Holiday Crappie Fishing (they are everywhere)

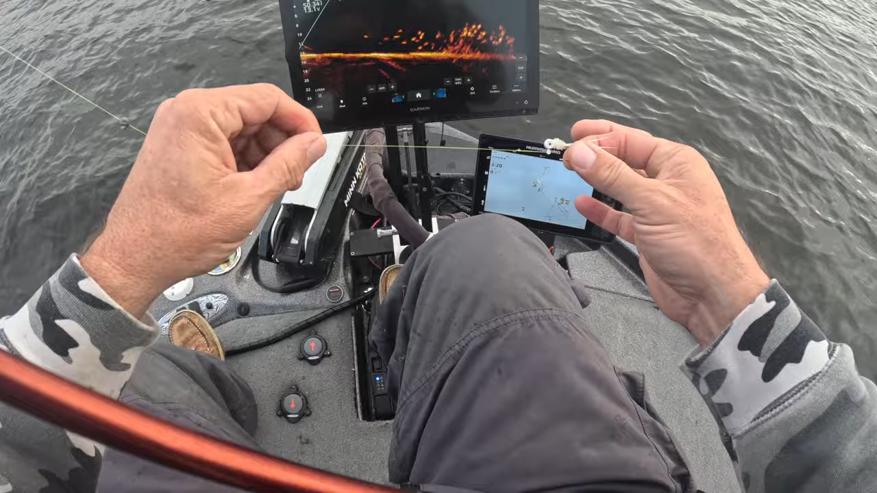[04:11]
that's your optimized right there showing you guys that you can use it however you'd like but this stuff can be vertical jig this is what i use and granada biggest fish in the country i'm pulling them in with sniping braid optimized no joke it will be at the show in collinsville and i'm pretty sure there's gonna be a good oh my gosh a good show special on all these products hammer 10 too i'm excited about putting
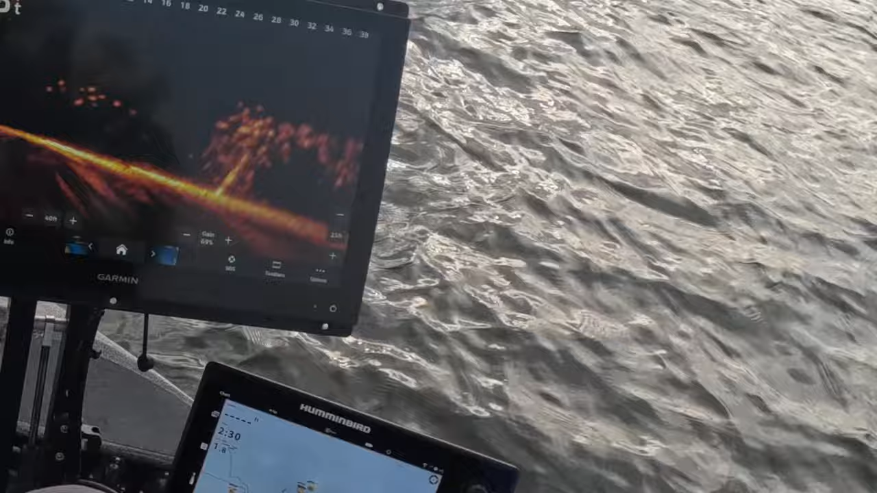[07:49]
here's a perfect example we've got a massive school that's parked next to
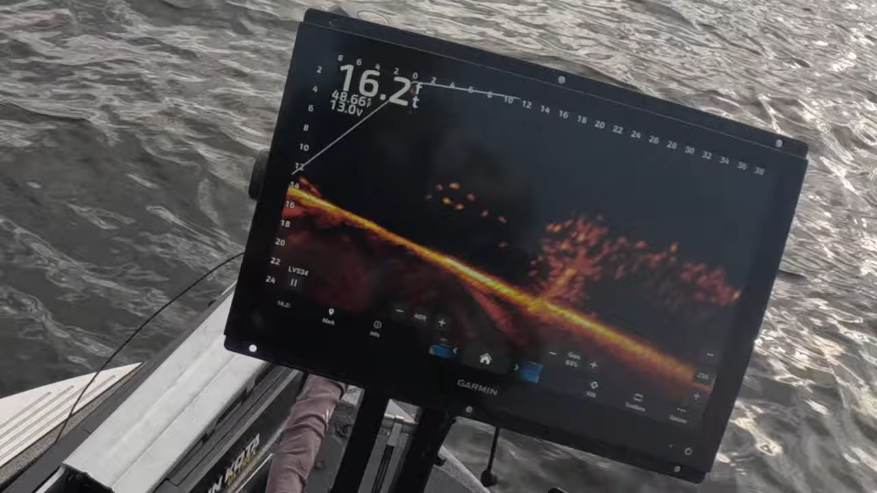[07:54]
actually a piece of structure and so there's just a ton of fish and so all we do is we're going to throw that out there 30 feet and
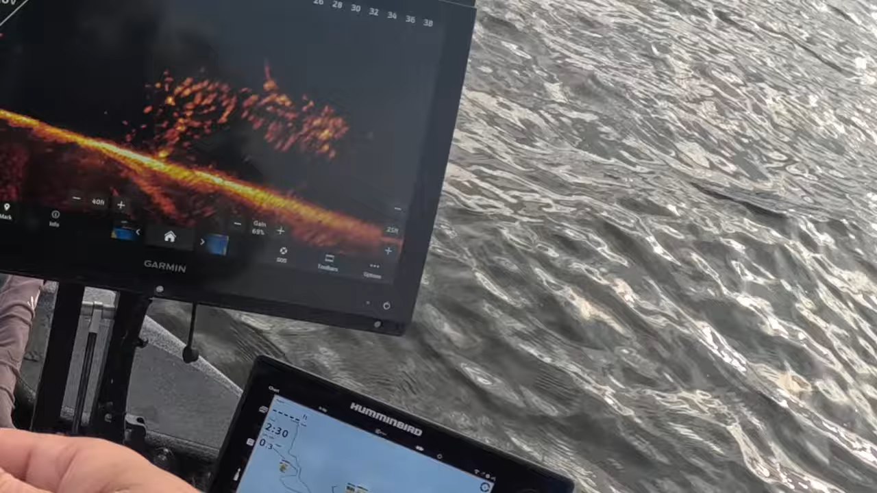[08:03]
dance around on top and see if we have any aggressive fish that really want to come and
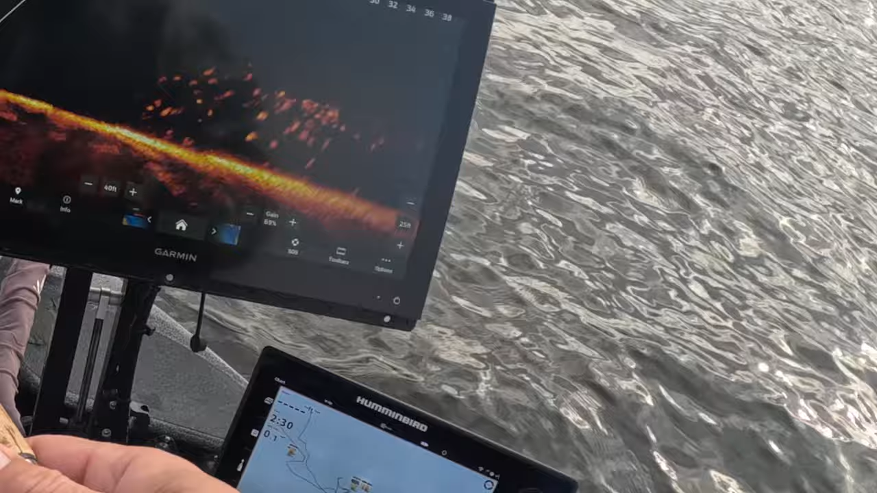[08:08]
uh play there we go playing them like crazy oh he's a smaller guy that's not cool we don't have control over which one gets it though unfortunately right there fun fish though oh look at that guys that is a crazy school right there that is as good as it gets how that's nice and tight nice and tight